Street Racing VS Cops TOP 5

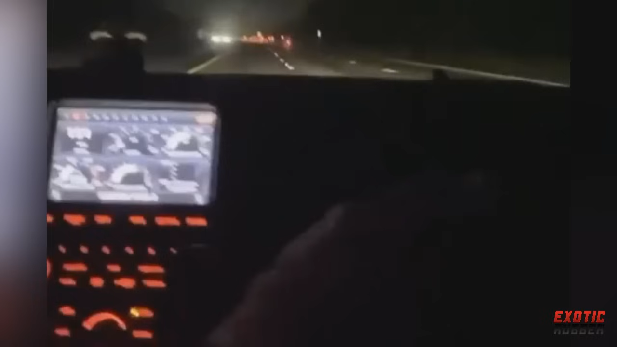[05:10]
150 all day. Oh shit, I'm not wearing my mic now. Oh shit, that drone stayed in front of us.